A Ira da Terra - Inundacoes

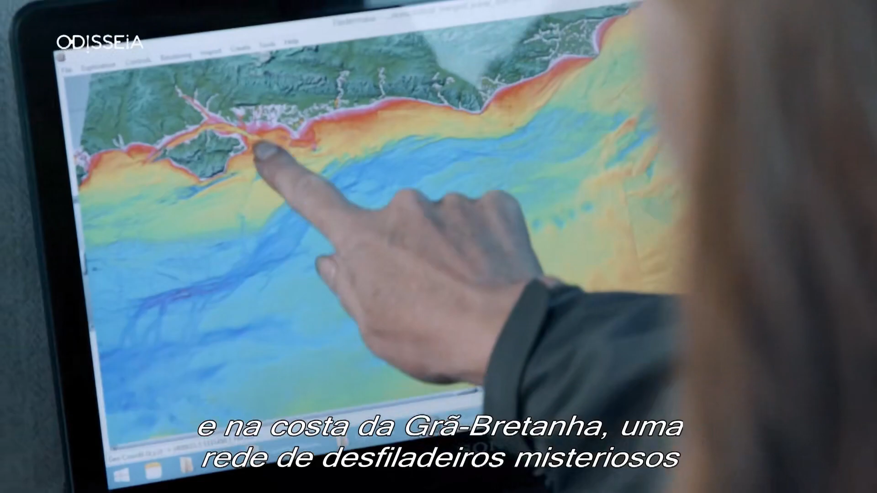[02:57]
And off the coast of Britain,
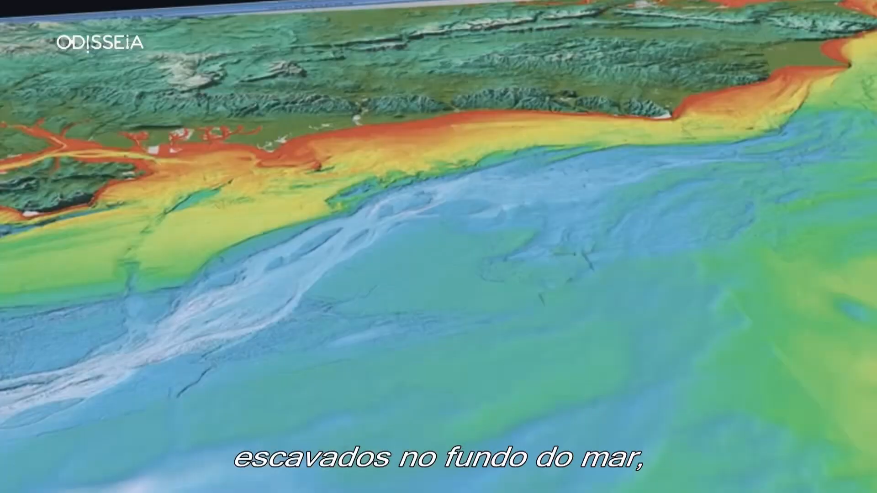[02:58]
a network of mysterious canyons carved deep into the seabed could reveal how this channel first separated what is now Britain from France.
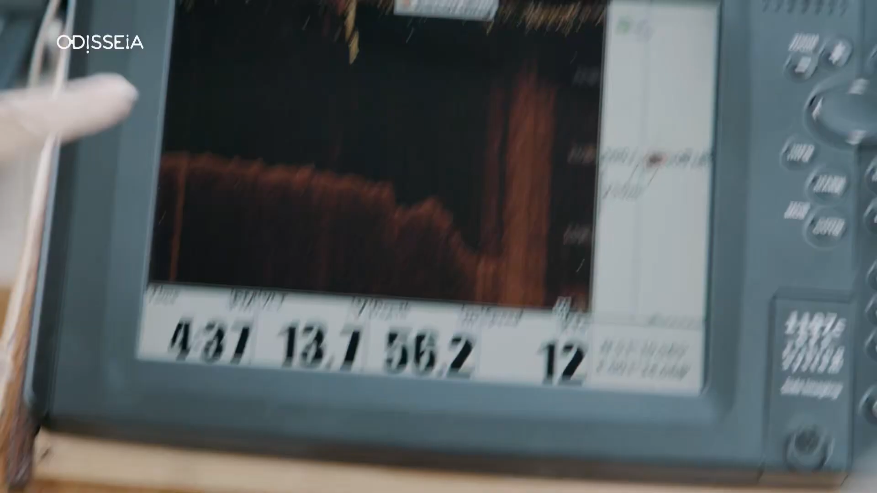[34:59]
Four, five, six, ten metres in a split second.
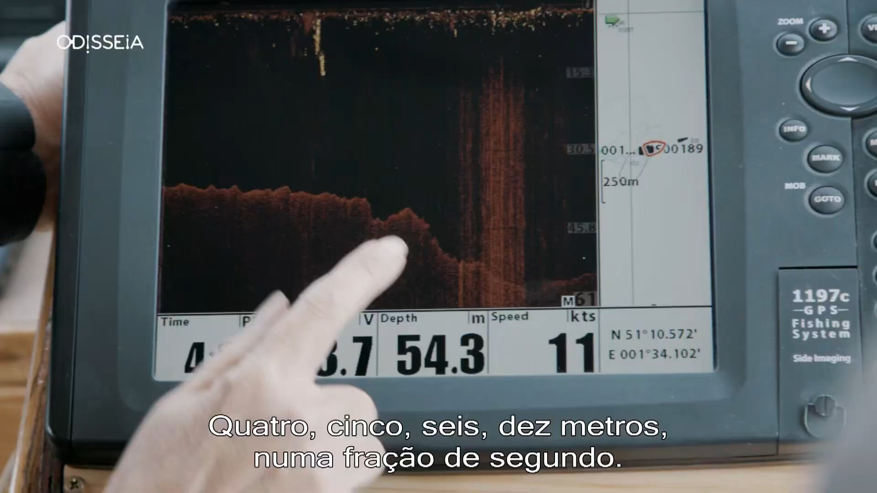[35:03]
On screen: depth 54.3 m, speed 11 kn
We've got a really steep drop-off in the topography and it's the edge of a really unusual landform.
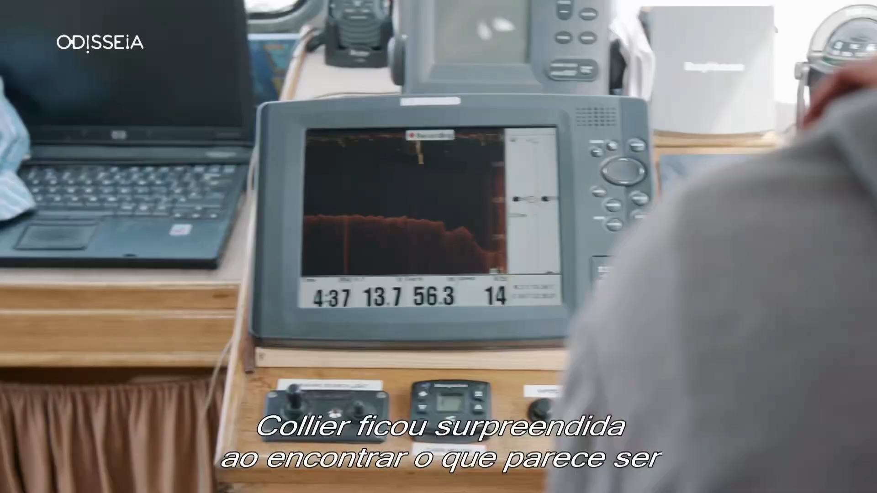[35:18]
Collier was surprised to find what appears to be a steep canyon carved into solid bedrock.
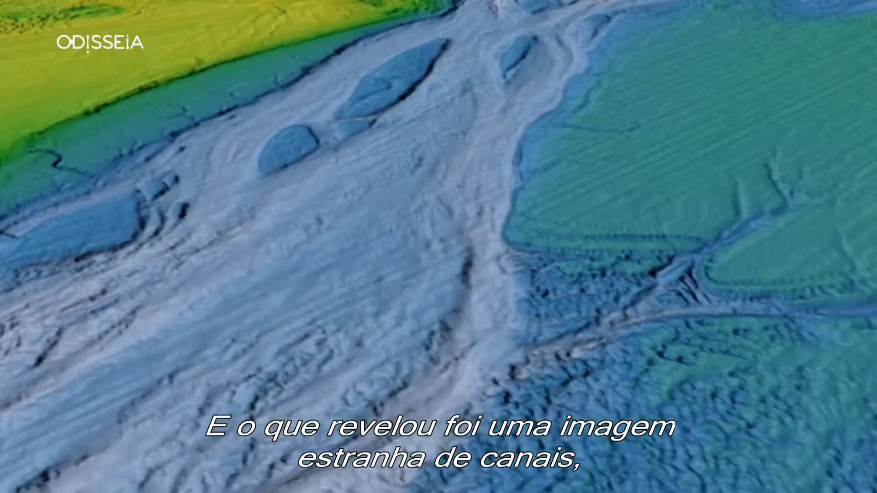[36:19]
And what this revealed was a strange picture of channels, rock islands,
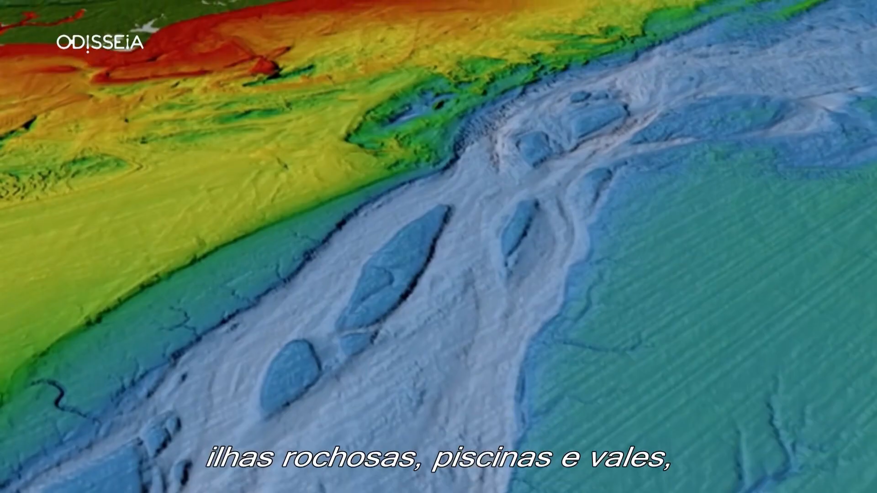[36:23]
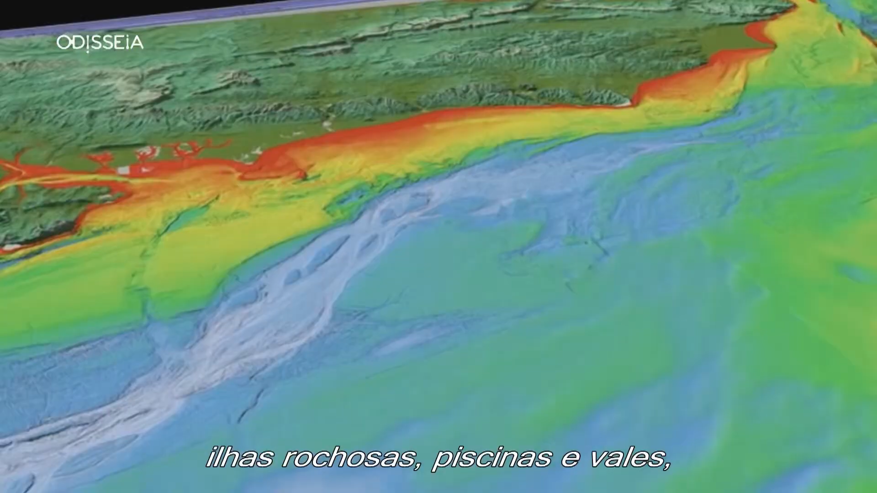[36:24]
plunge pools and valleys, carved nearly 90 metres down into the rock of the seabed.
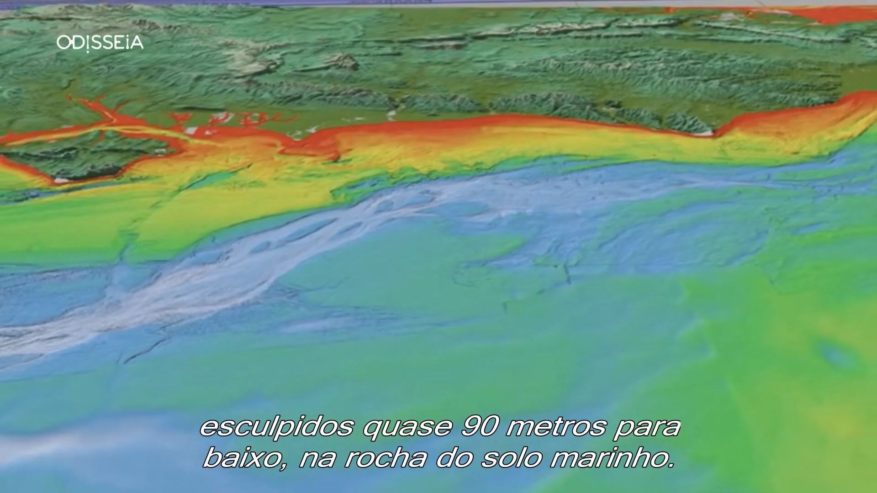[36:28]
We haven't got anything like this in Europe.
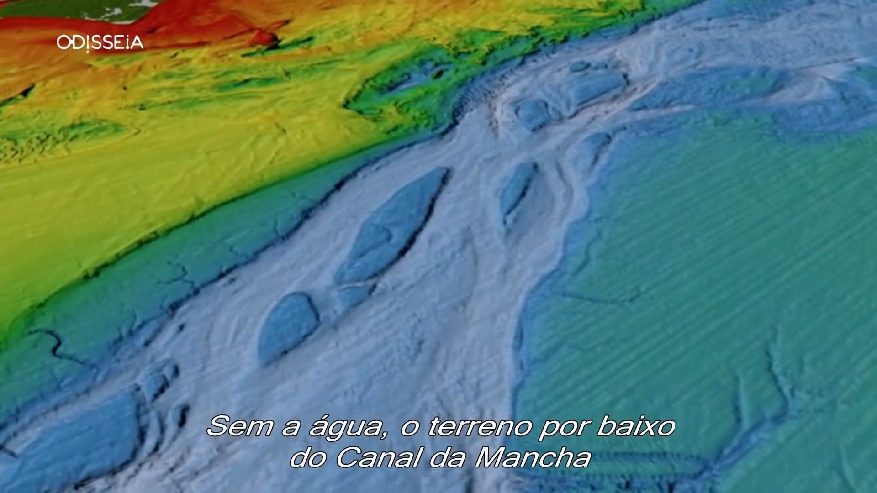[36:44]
the terrain beneath the English Channel looks eerily similar to the channeled scablans of Washington State.
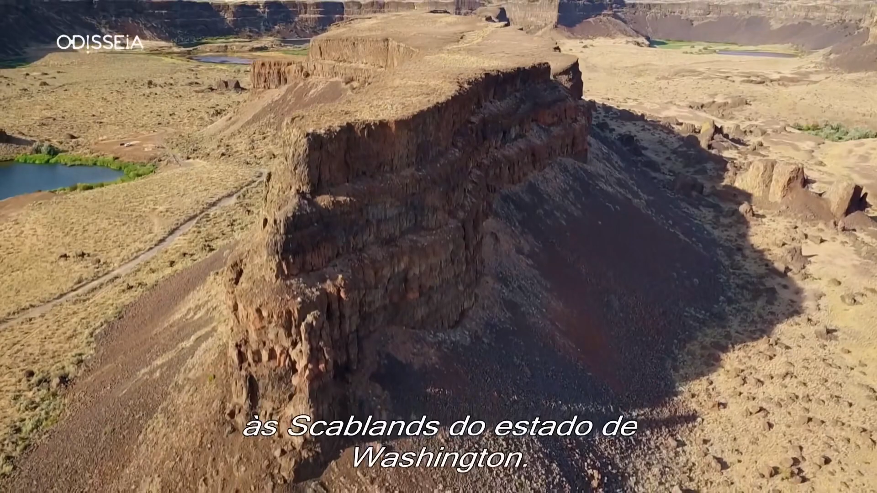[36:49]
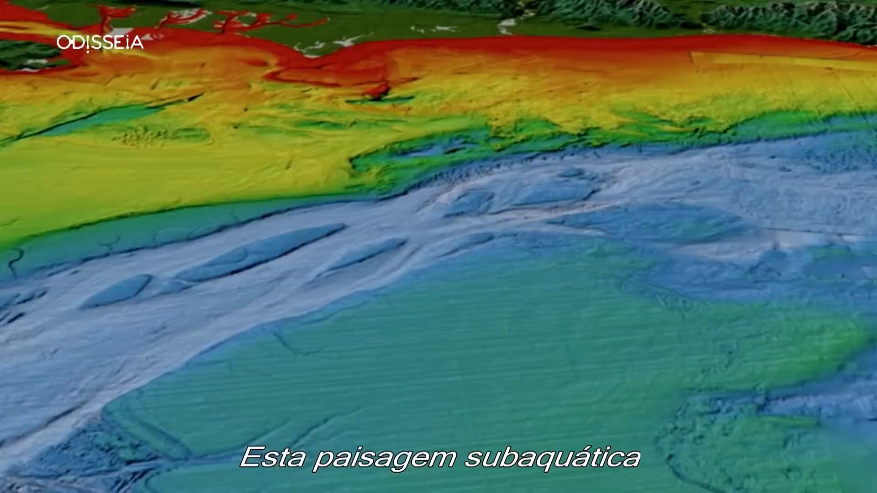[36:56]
This underwater landscape looks like it was also created by a mega flood.
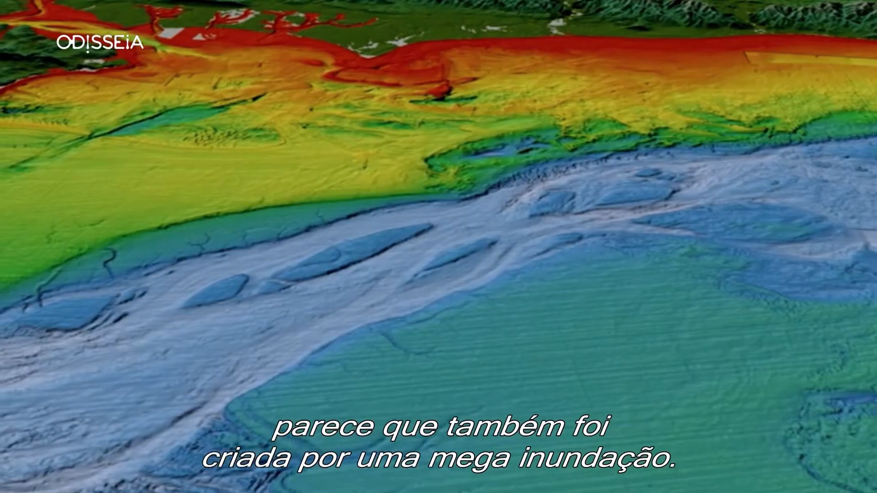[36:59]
The only way you can dig out islands
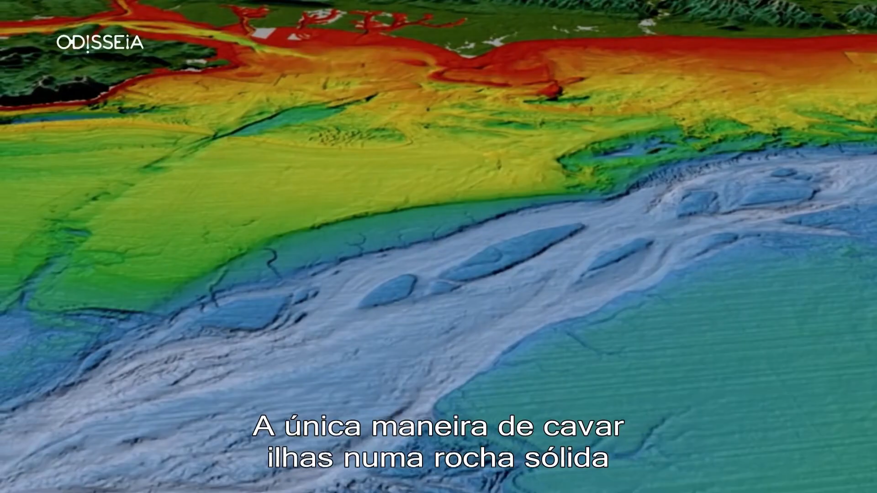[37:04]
into solid bedrock is to have extreme water flows.
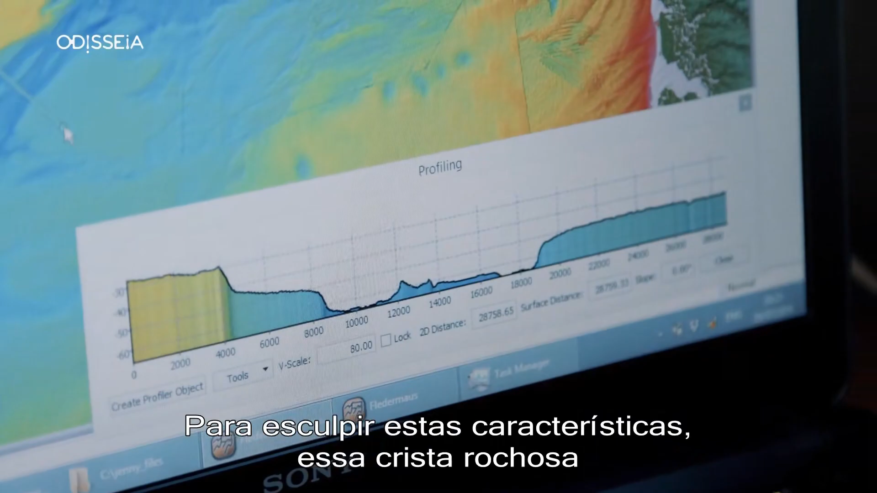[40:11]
In order to carve these features, this rock ridge must have failed very, very rapidly.
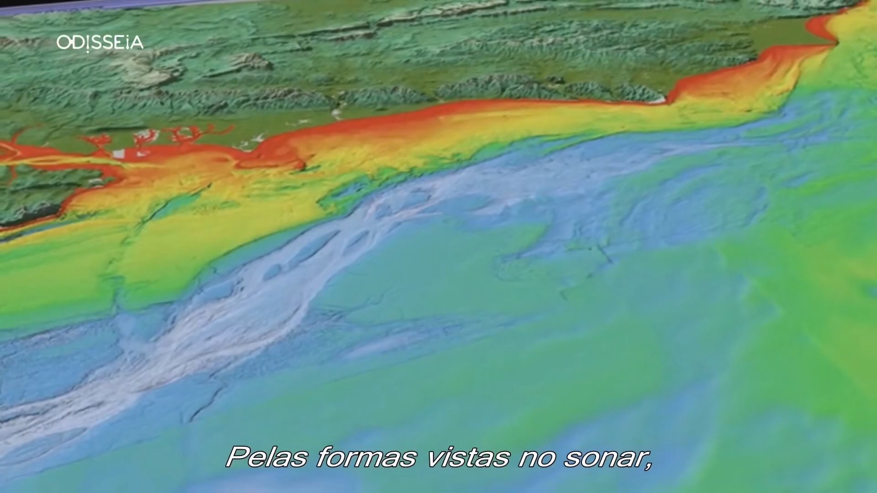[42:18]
From the shape of the features on the sonar,
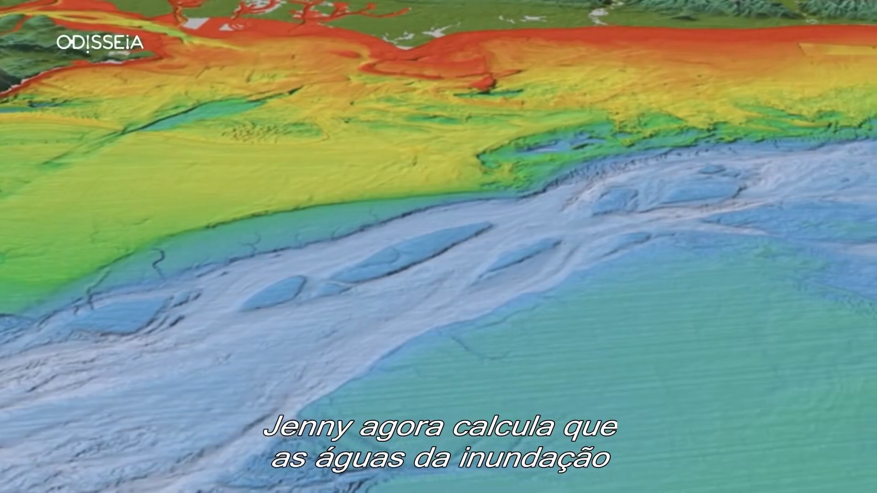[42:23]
Jenny now estimates that the flood waters raced through at a rate of a billion litres a second.
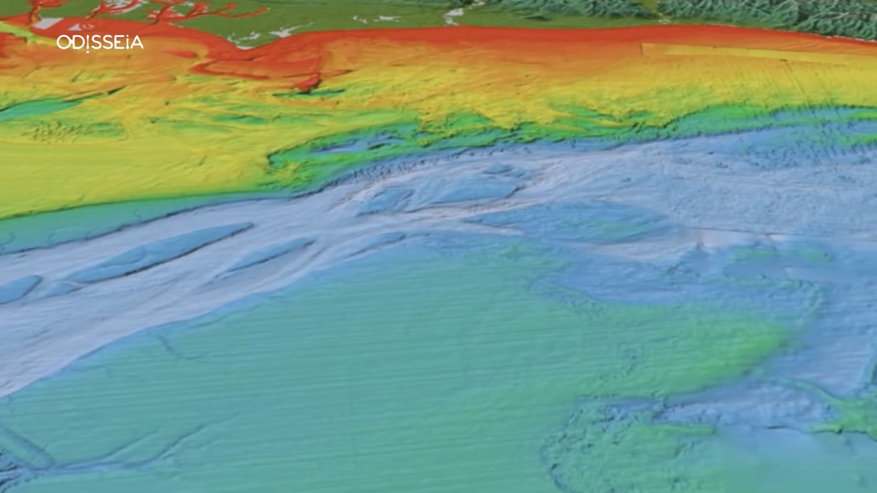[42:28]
That's nearly six times the flow rate of the Amazon River.